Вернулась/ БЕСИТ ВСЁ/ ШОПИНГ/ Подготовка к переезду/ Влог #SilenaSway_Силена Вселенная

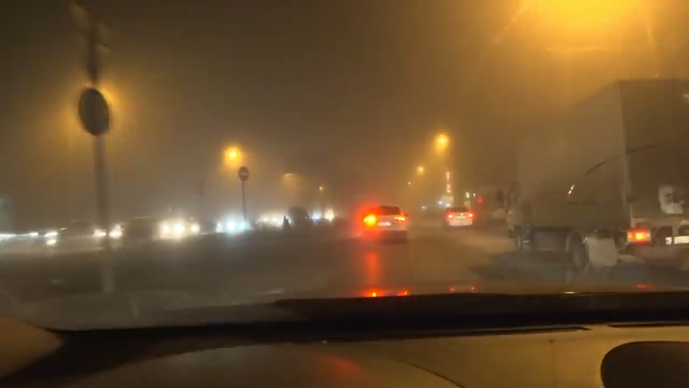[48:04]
посмотрите, какой туман, время 10 часов вечера, просто вообще еду и не узнаю свой район, где я еду, густейший туман, я сейчас тоже подвозила девочку, и, знакомую свою, а то подумайте, что я тут такси, подвожу, и, короче, просто, смотрите, вообще не видно, где че, туманище жестко, ну вот я и еду домой, соскучилась за мамой, хочу,